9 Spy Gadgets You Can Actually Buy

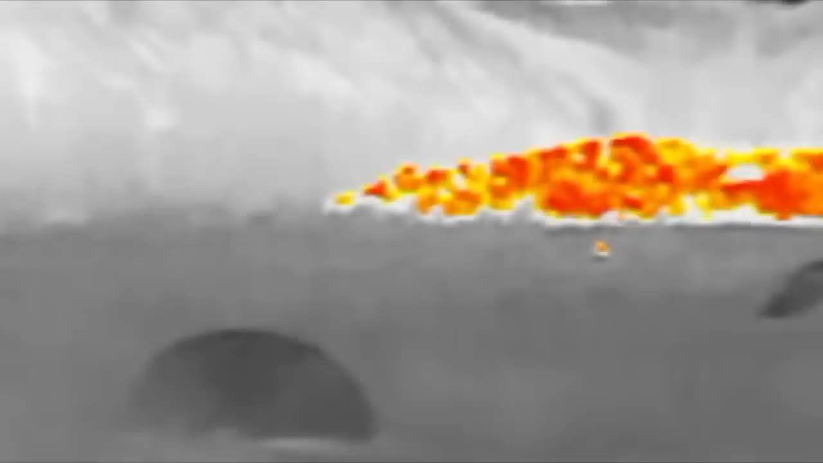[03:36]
FLIR's Scout TK is a powerful and pocket-sized thermal vision monocular device that reveals your surroundings and makes them as clear as day at night and in low-light conditions.
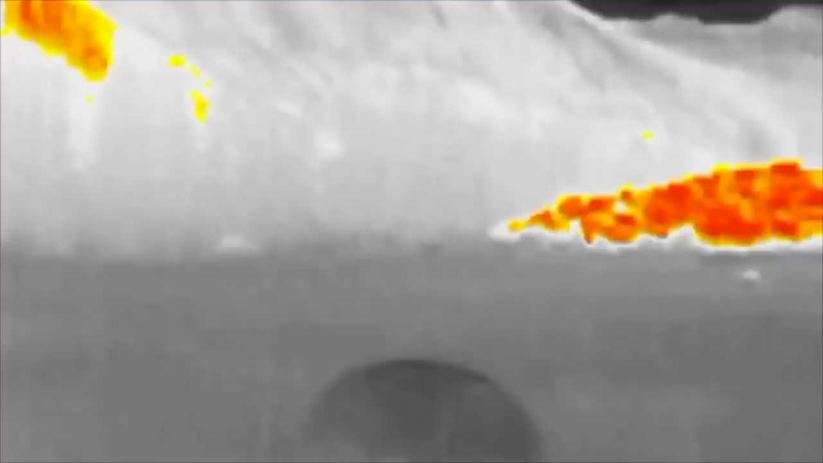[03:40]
It can be used to easily detect people, objects,
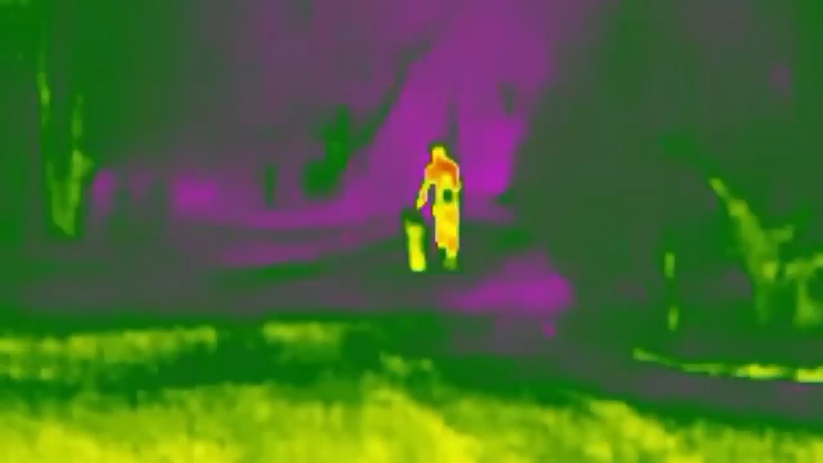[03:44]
and animals at distances of over a hundred yards away from you.
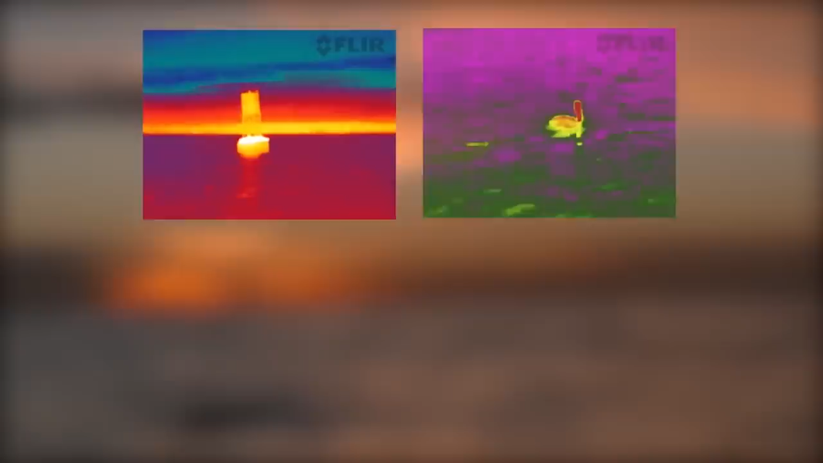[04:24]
The detector is a 160 by 120 vox micro-ballometer, and the Scout is shock-resistant up to 2 meters.
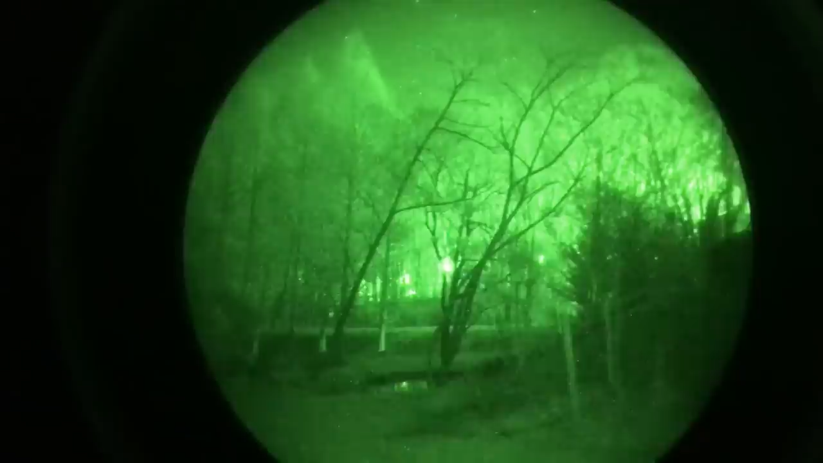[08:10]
With Snooper Scope, you'll always have the element of surprise, able to see someone else approaching you long before they can see you.
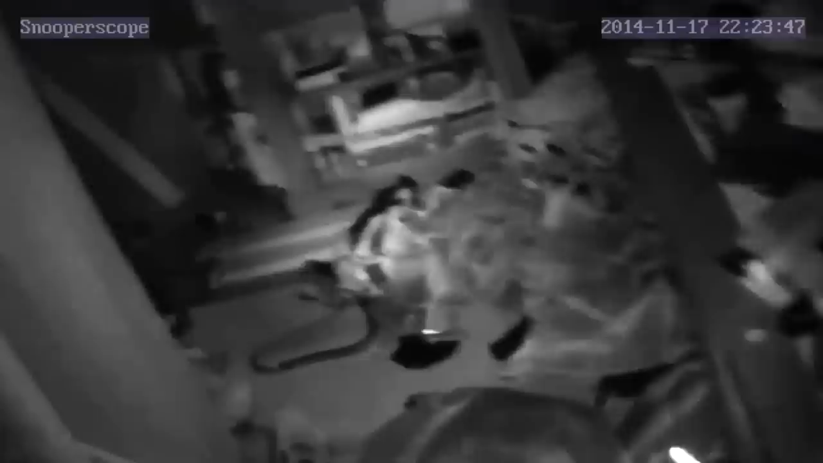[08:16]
It has a convenient carrying pouch, a built-in microphone with DDNS functionality,